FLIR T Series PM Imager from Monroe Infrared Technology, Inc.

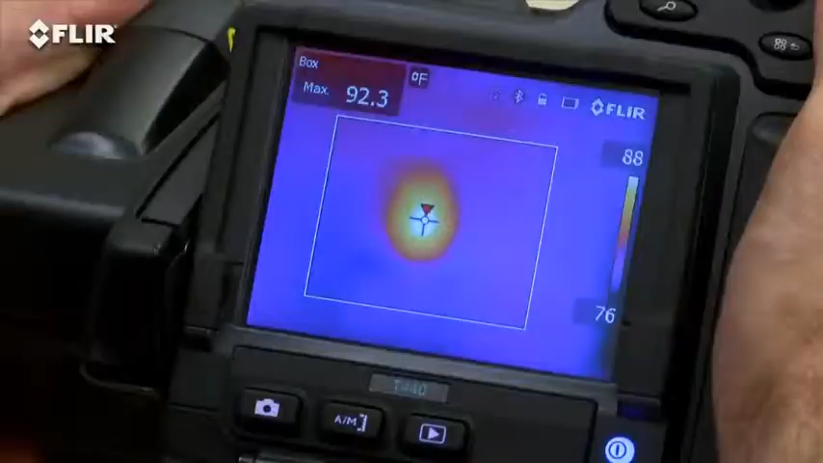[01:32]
On screen: max 92.3°F
As you know, focus makes a dramatic difference when it comes to accurate temperature measurement,
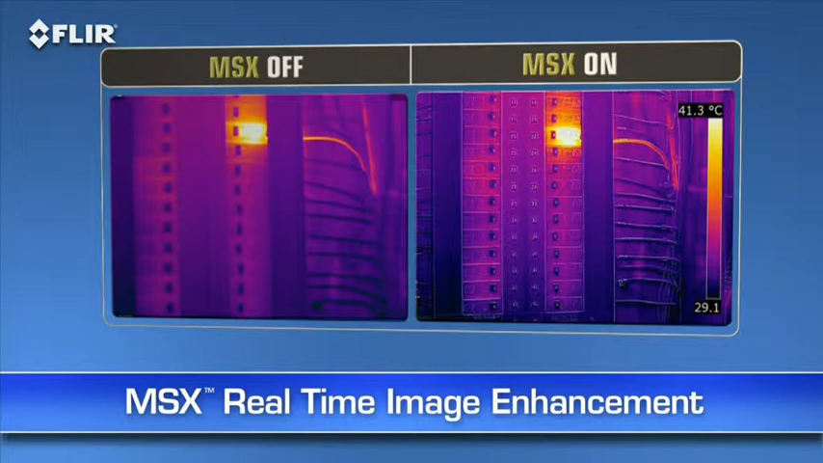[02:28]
On screen: scale top 41.3°C
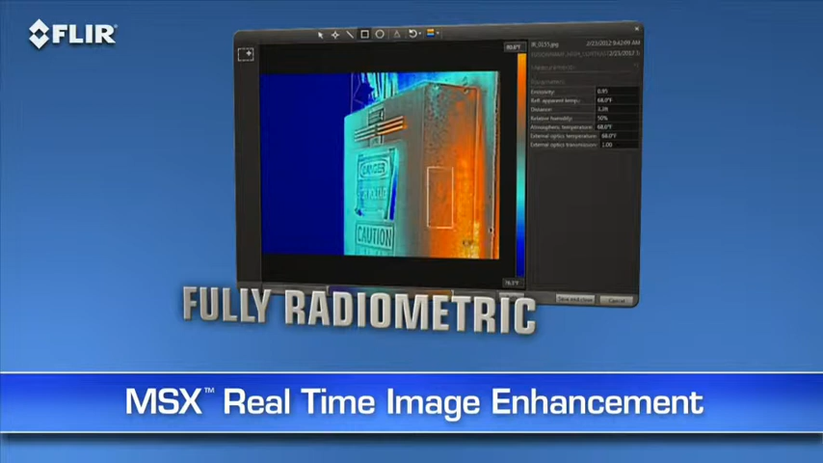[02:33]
MSX images are also fully radiometric, so you can import, adjust, and analyze them later with FLIR Tools software on your PC, Mac, or mobile device.
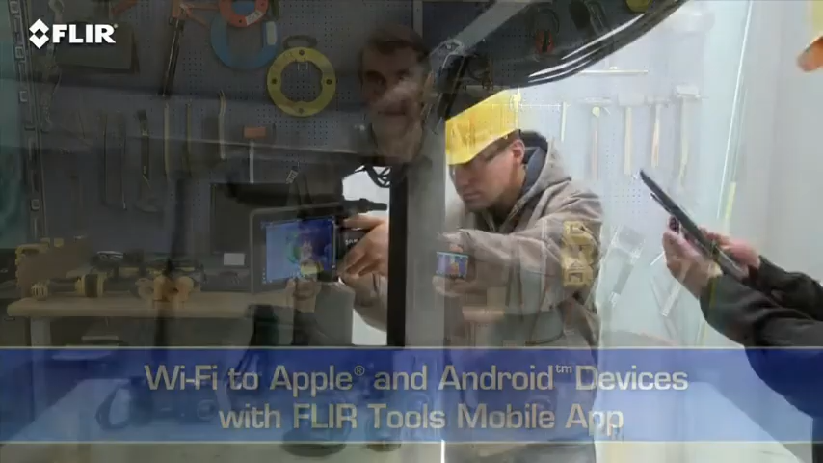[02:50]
It also gives you remote control of camera functions like focus,
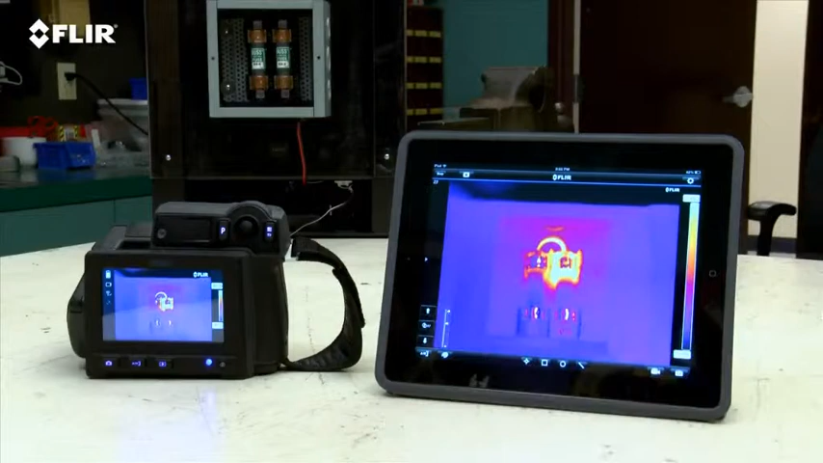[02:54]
level and span, color palette choices, and temperature measurement tools.
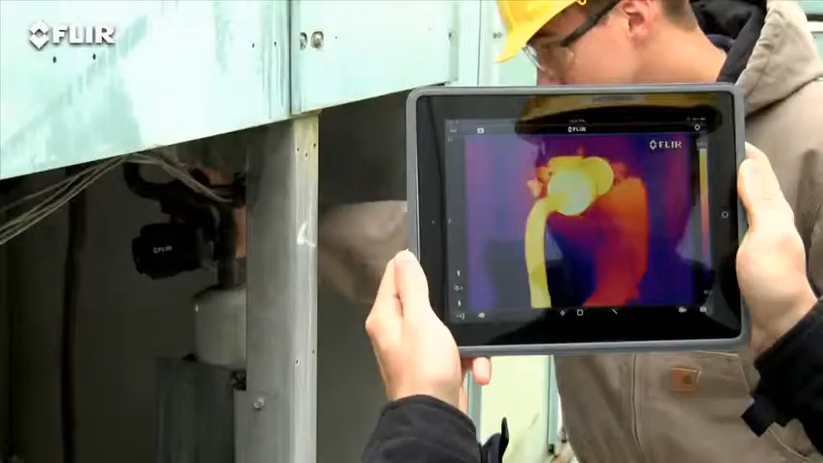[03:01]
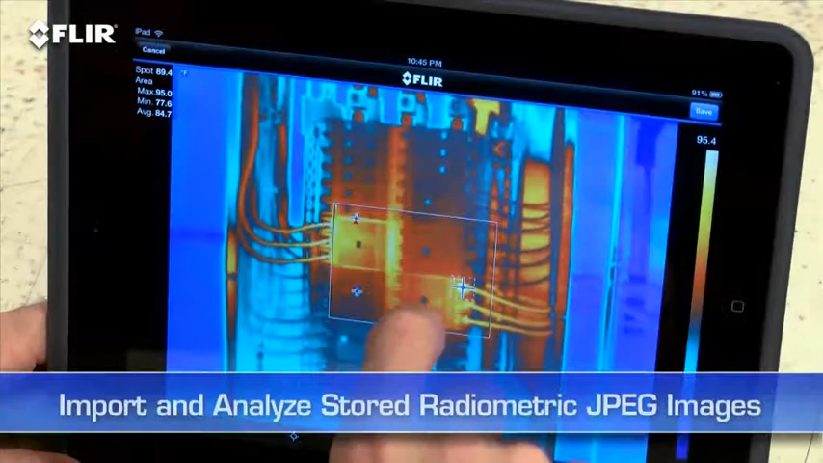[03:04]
You can import and analyze stored JPEGs with the app too, while you're still on site.
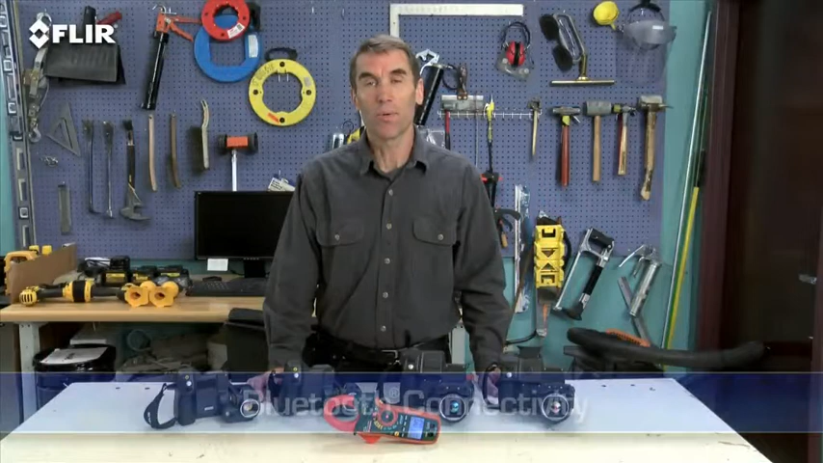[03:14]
T-Series also has Bluetooth that talks to X-Tech MeterLink tools.
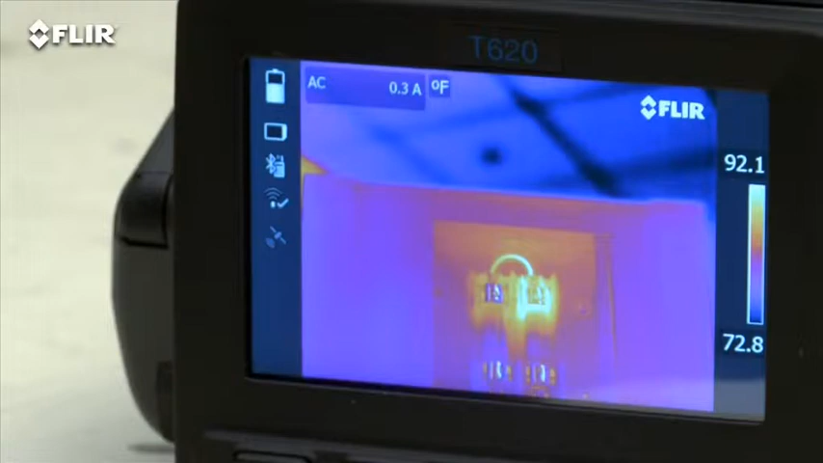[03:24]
Now as I mentioned earlier, there are four T-Series models.
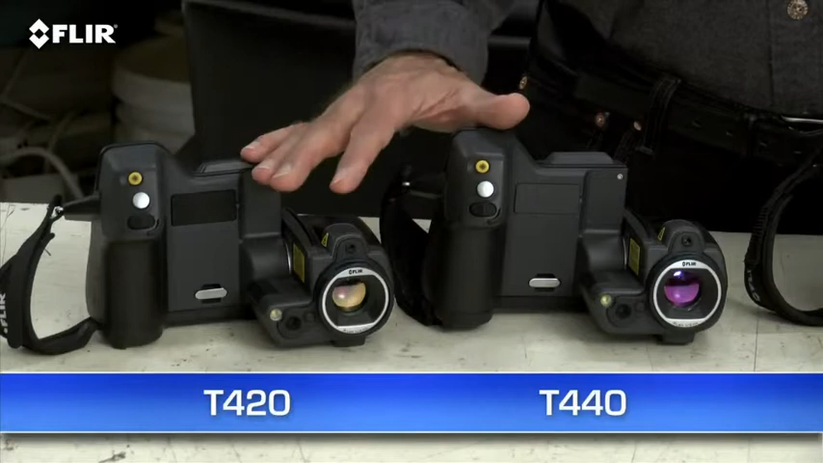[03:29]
The T420 and T440 with our Hi-Res 320 x 240 thermal detector, and the T620 and 640 with FLIR's 640 x 480 array, the highest resolution we offer in our handheld cameras. That's 307,200 pixels for the best detection,
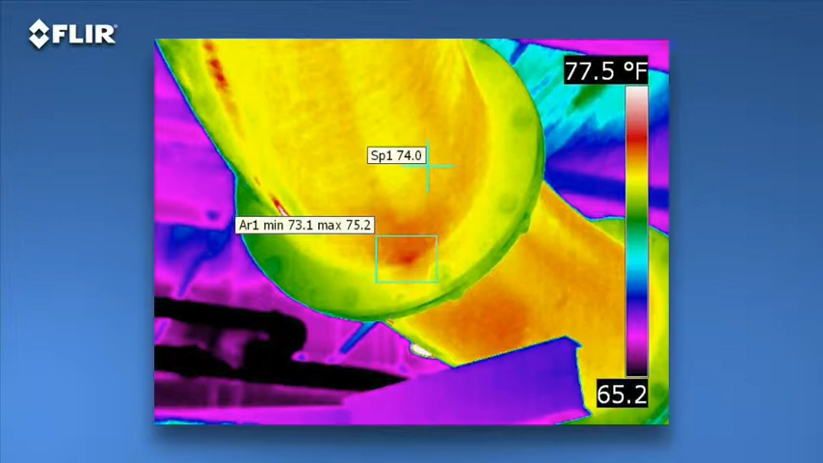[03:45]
On screen: scale top 77.5°F
pictures, and measurements, particularly on small objects farther away.
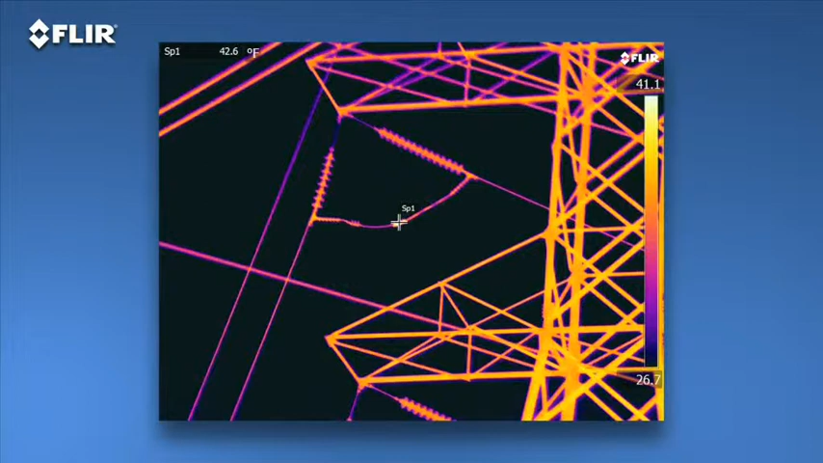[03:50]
On screen: spot 42.6°F
As you can see, the images are stunning. T-Series cameras also offer the broadest temperature ranges, up to 2,000 celsius with the T640.
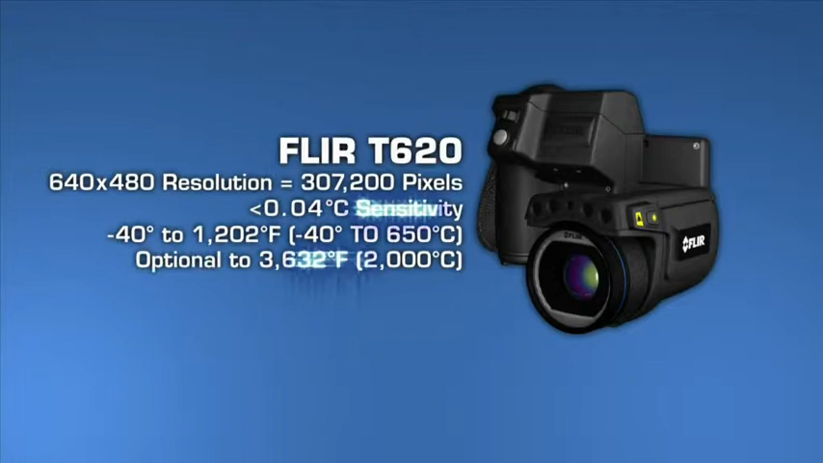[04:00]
Sensitivity also increases as you move up each model. This helps you see subtler temperature rises. Important stuff when just fractions of degrees can matter.
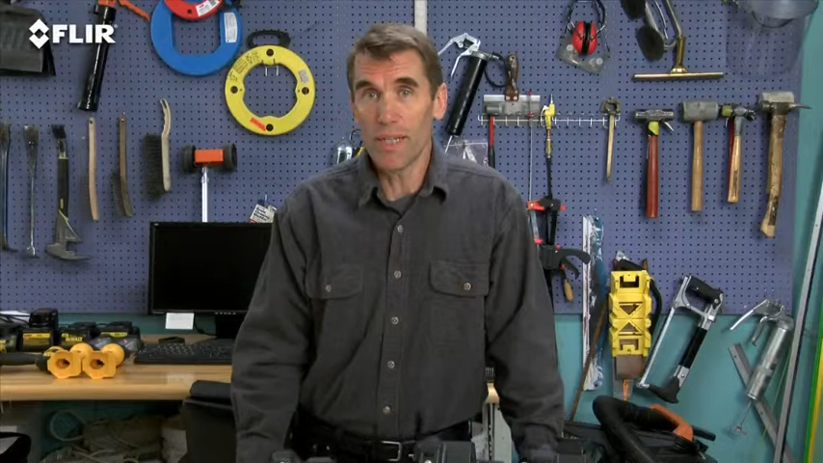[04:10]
Now what you'll need depends on how hot the components you're looking at typically get, as well as their size and distance.
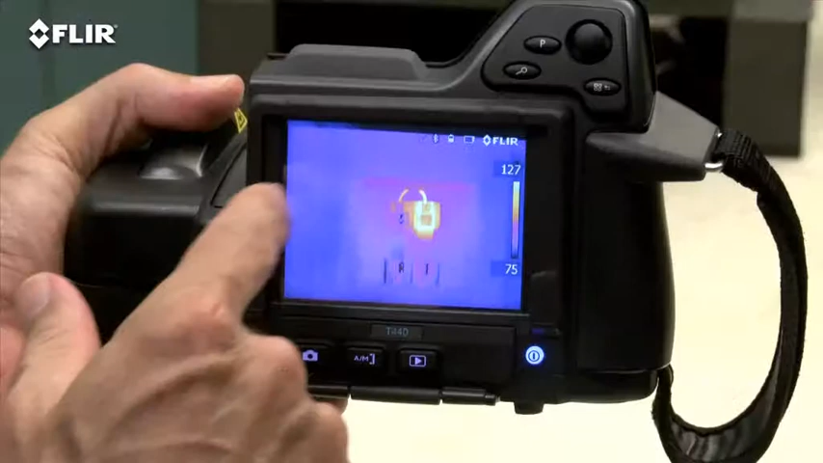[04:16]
T420s and 440s have a 3.5 inch touchscreen that puts all the measurement and imaging tools at your fingertips.
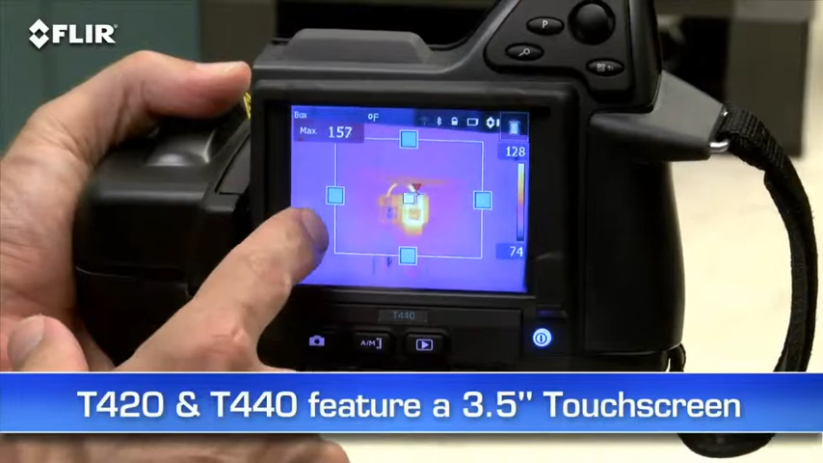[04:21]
T620s and 640s feature an even larger 4.3 inch LCD.